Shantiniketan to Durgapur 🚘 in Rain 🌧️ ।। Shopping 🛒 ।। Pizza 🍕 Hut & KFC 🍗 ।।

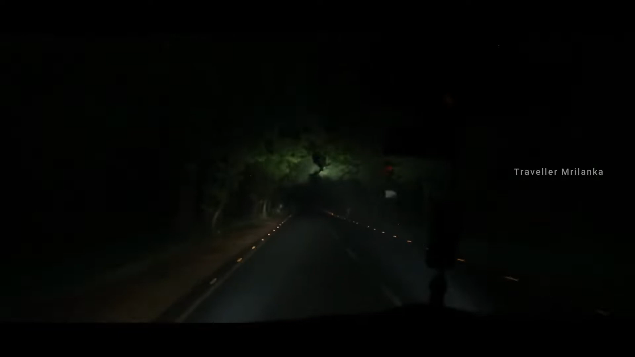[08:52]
আপনি দেখুন রাস্তাটা কীরকম অন্ধকার, কখনো কখনো লরির দেখা আবার জঙ্গলের ভেতরের প্রবেশ, সত্যি বেশ রোমাঞ্চকর লাগছিল।
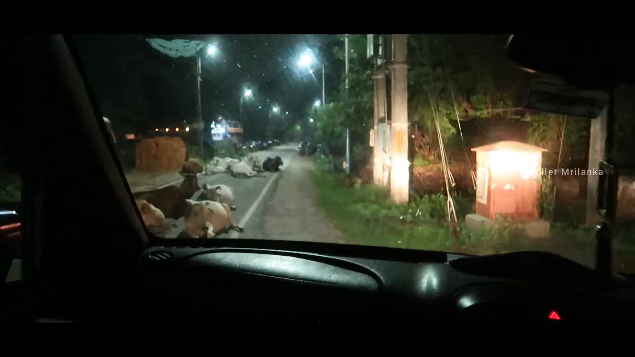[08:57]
আমাদের এনভায়রনমেন্টাল সায়েন্স ডিপার্টমেন্ট ক্রস করে আমরা শিক্ষা ভবনের দিকে মূল মোড়ের দিকে যাচ্ছি, অনেক সময় গরুগুলো উঠছিল না বলে আমাদের নেবে তাদেরকে ওঠাতে হচ্ছিল।